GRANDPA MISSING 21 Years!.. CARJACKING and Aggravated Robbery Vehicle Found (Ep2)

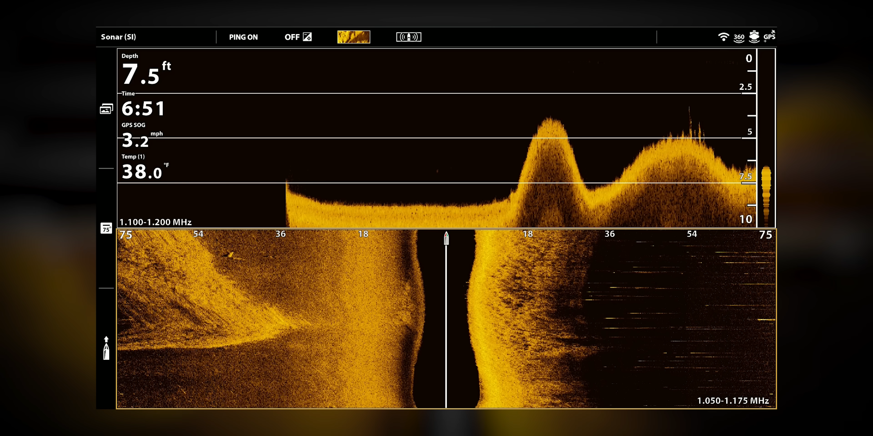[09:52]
On screen: depth 7.5 ft, water 38.0°F
Dropping down here, And it's coming back up real quick, and it's gonna drop back down. Not here yet. Dang it. Yeah, everyone research. I want it to be the one.
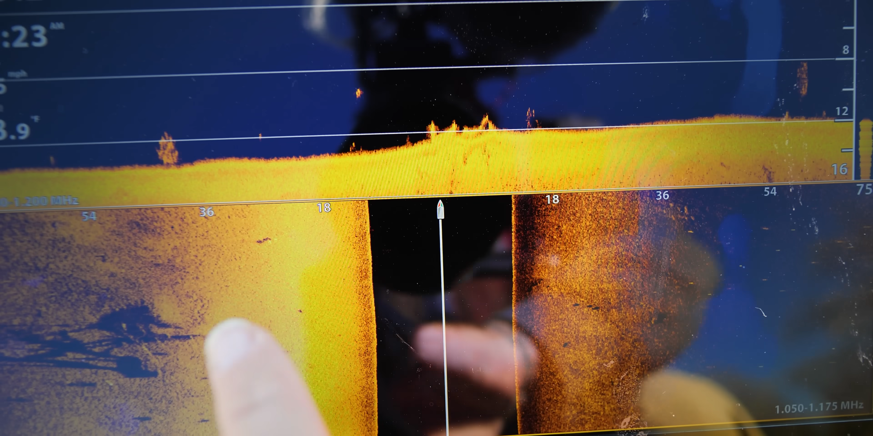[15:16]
So anything is gonna pop right up. You're not gonna miss anything on this.
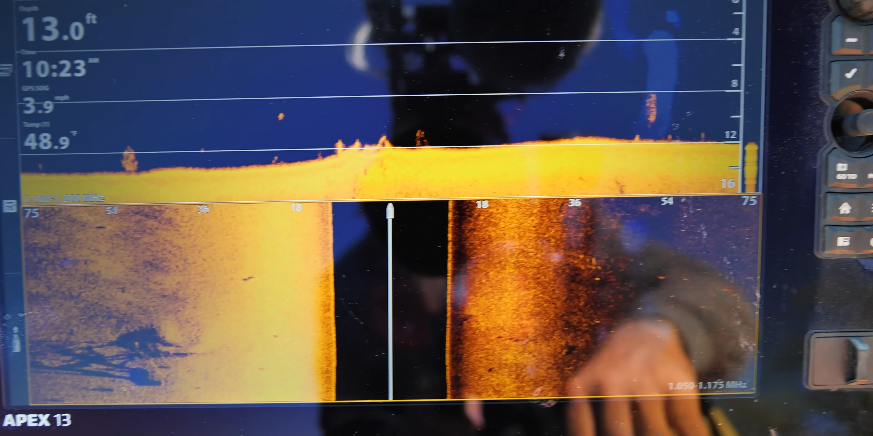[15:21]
On screen: depth 13.0 ft, speed 3.9 mph
Over here, look at the live scope. Beautiful. So it's no matter what, a tree, a boulder,
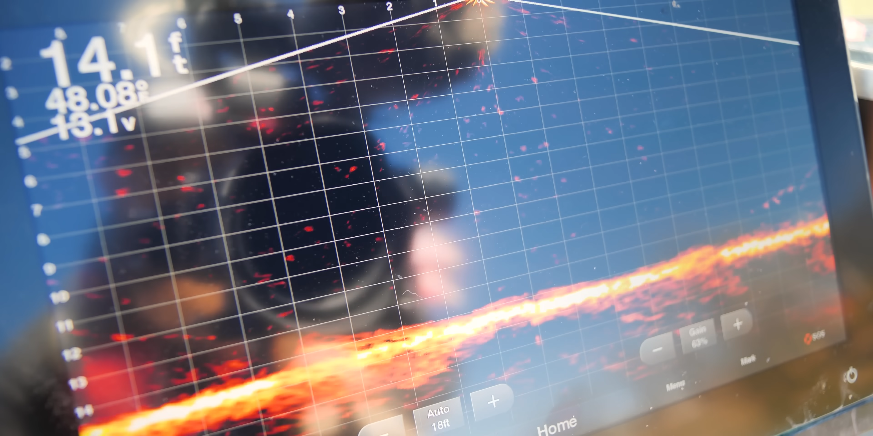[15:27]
On screen: depth 14.1 ft
it's gonna stick out like a sore thumb versus
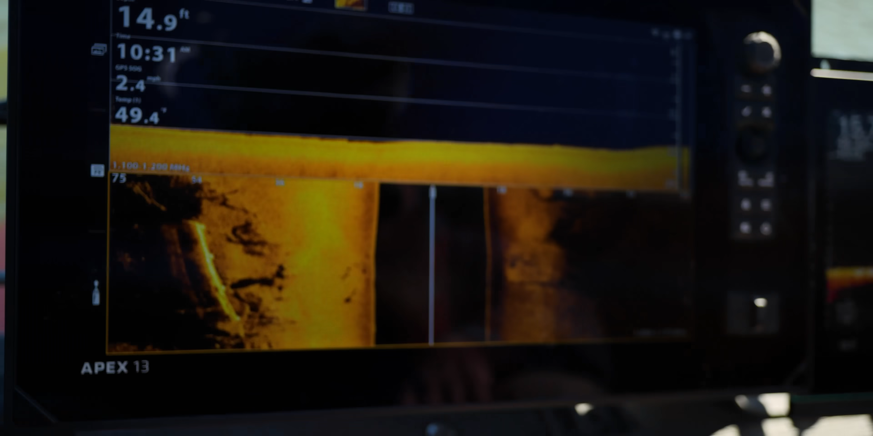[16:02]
On screen: depth 14.9 ft
You can see the bridge columns really defined.
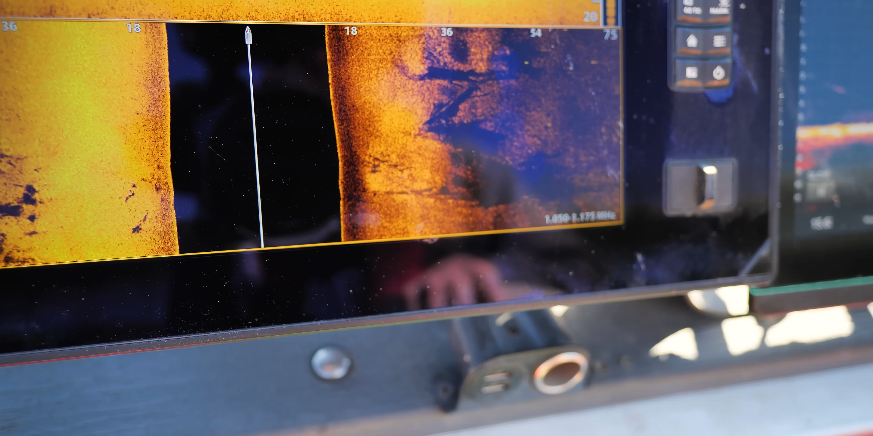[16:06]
Lots of trees. So when we come to a bridge, we can't just go keep continuing down the shore like we have been coming down.
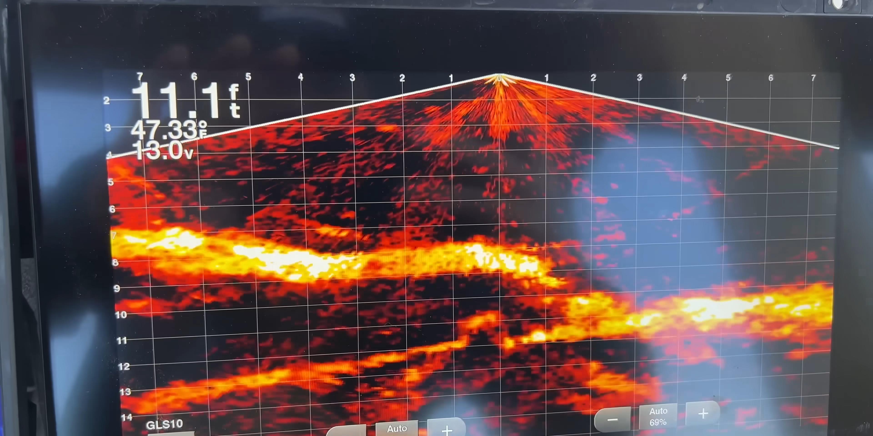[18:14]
On screen: depth 11.1 ft
It looks like it's been down here for, I can't quite tell, but it is kind of silted in really good. So who knows?
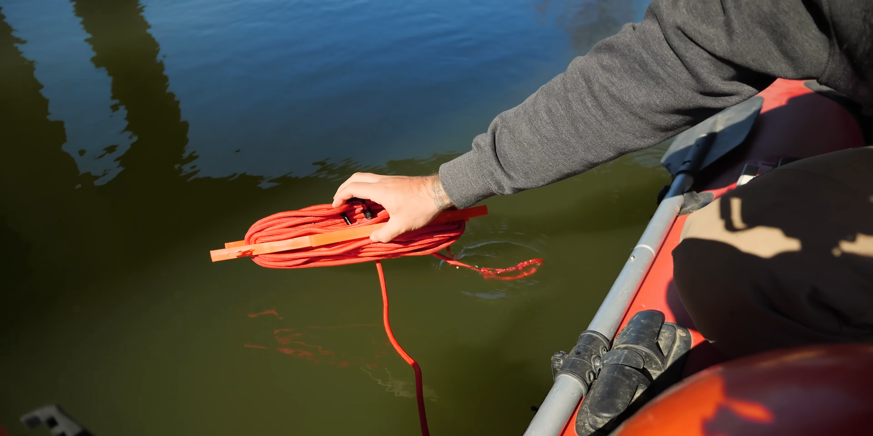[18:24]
So we're gonna drop this here and then we're gonna go get a good perspective of what we have.
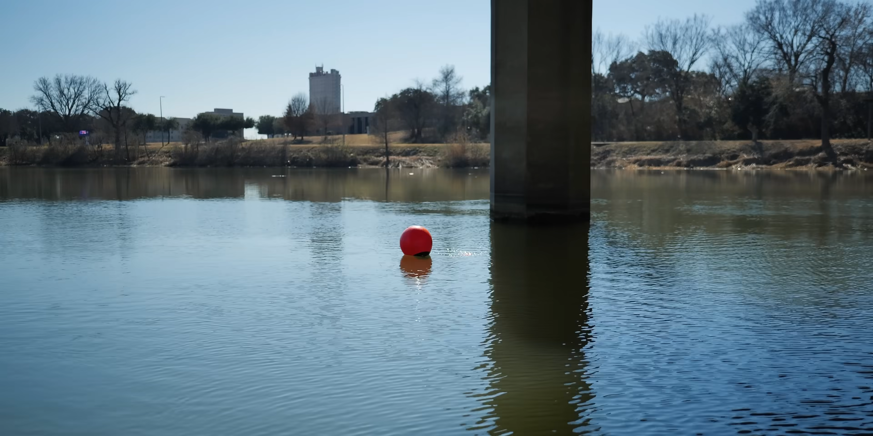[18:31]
Did we just find Nolan?
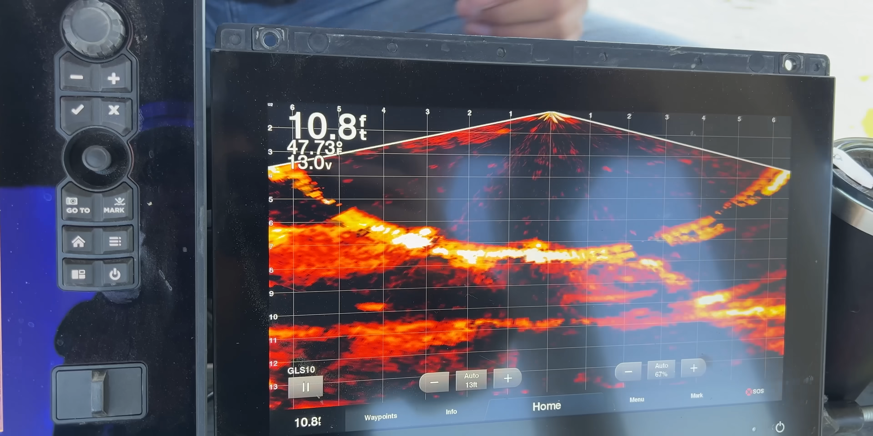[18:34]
On screen: depth 10.8 ft
It looks good on side scan too. Looks really good on side scan. Looks really good on live.
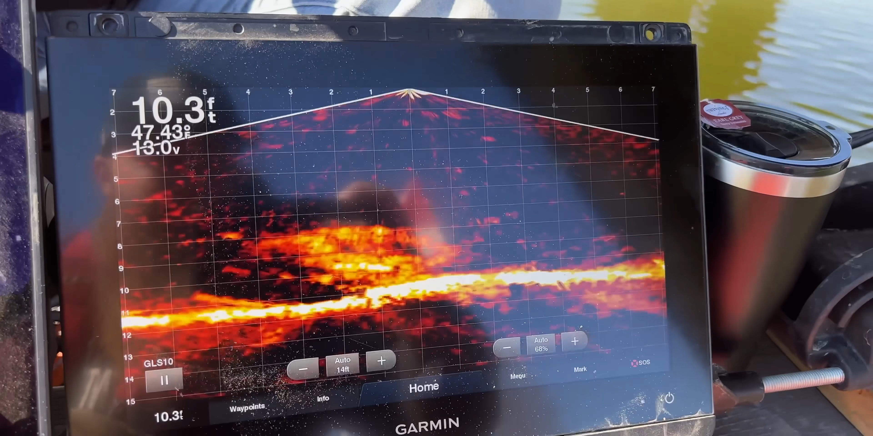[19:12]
On screen: depth 10.3 ft
I have a very boxed old school car right down here under the bridge.
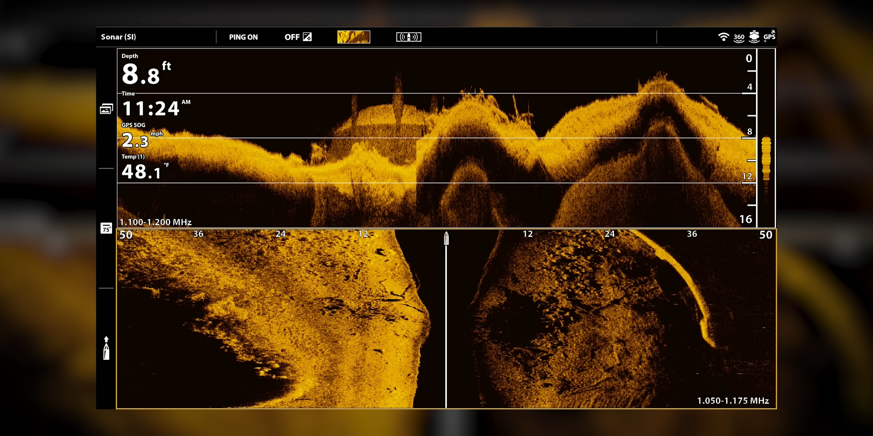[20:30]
On screen: depth 8.8 ft, water 48.1°F, speed 2.3 mph
Almost looks like a two-door, doesn't it?
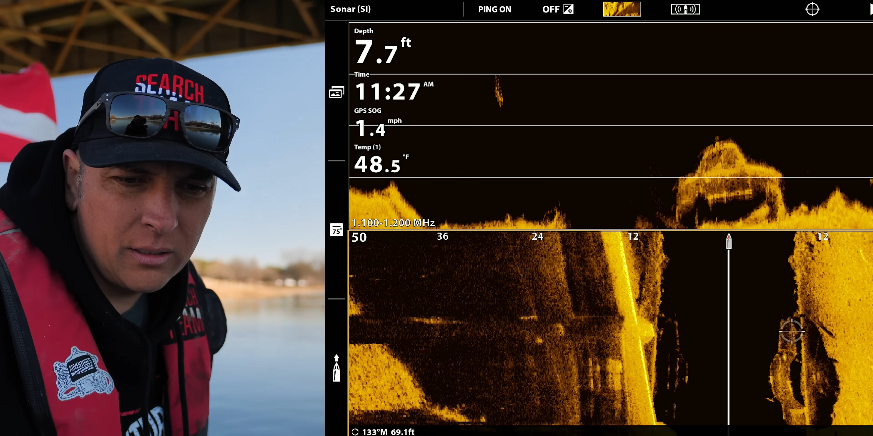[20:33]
On screen: depth 7.7 ft, water 48.5°F, speed 1.4 mph
Yeah, no, beautiful images. I don't think it's a Capri.
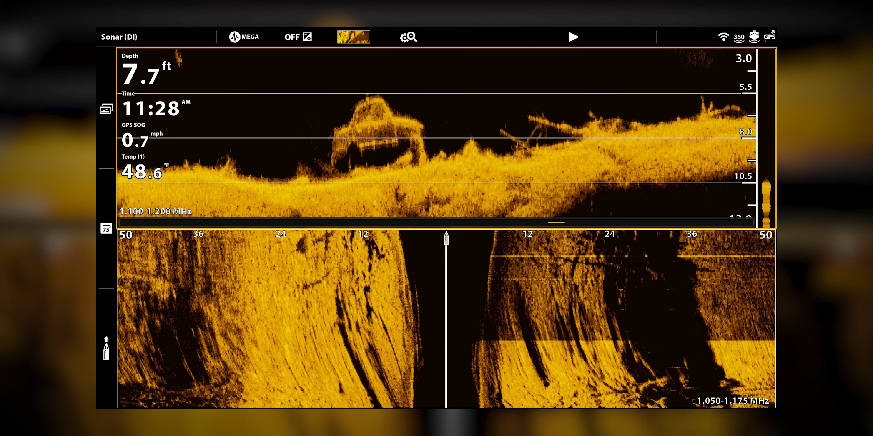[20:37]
On screen: depth 7.7 ft, water 48.6°F, speed 0.7 mph
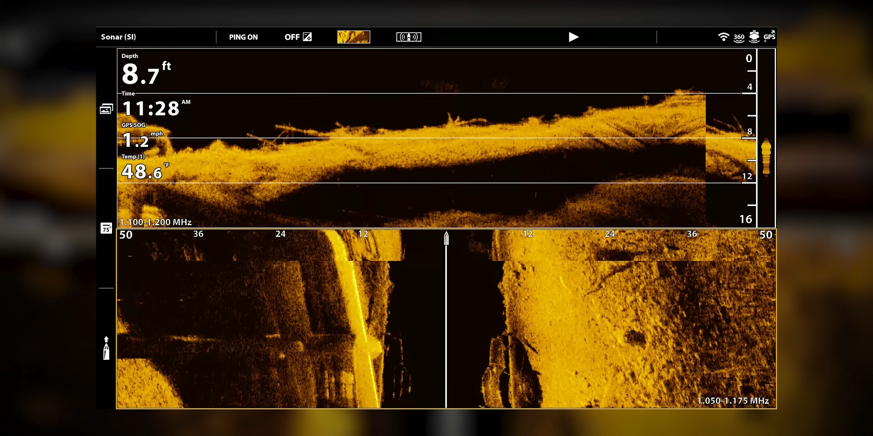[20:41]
On screen: depth 8.7 ft, speed 1.2 mph
I don't think it's a Capri. I think it's a 90s model.
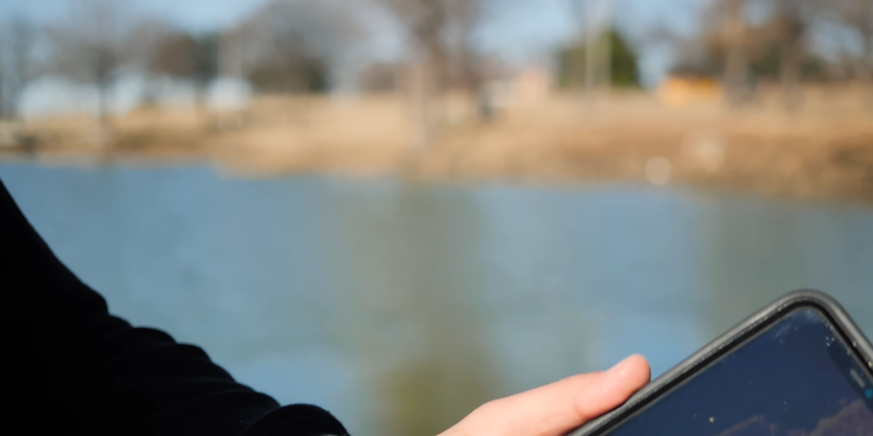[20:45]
So while I can say, could be two-door, I really think it is a four-door.
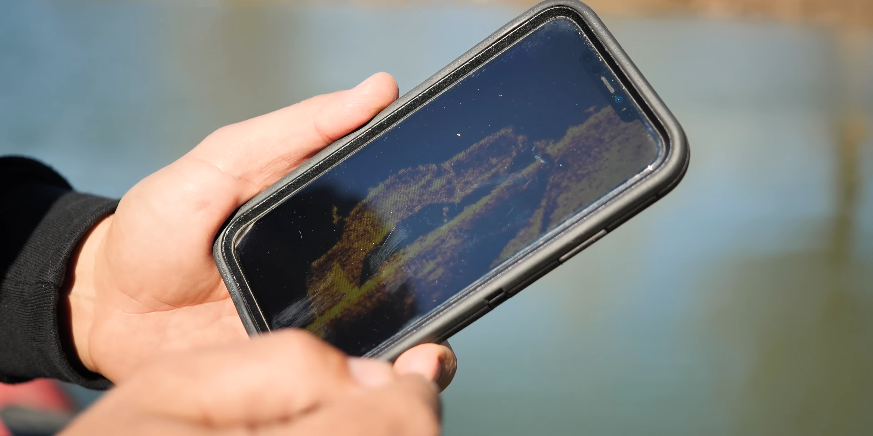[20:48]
But also more of a, like I said, 90s model.
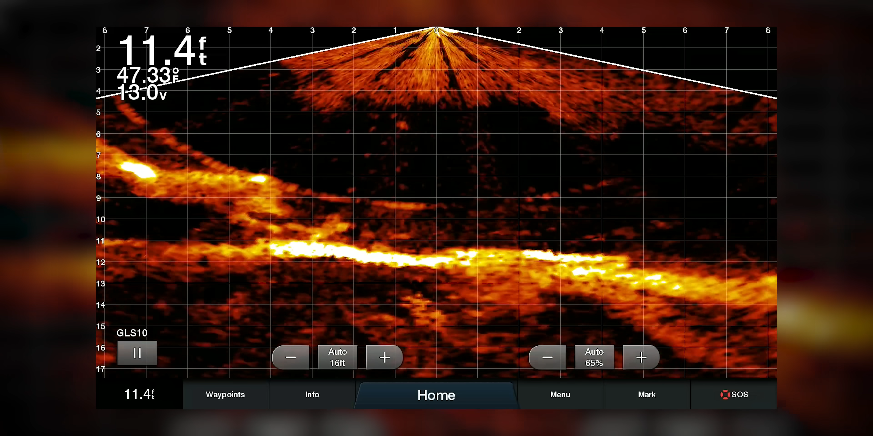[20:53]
On screen: depth 11.4 ft
Yeah, it's a four-door. See that? Four-door, not two-door, in my opinion.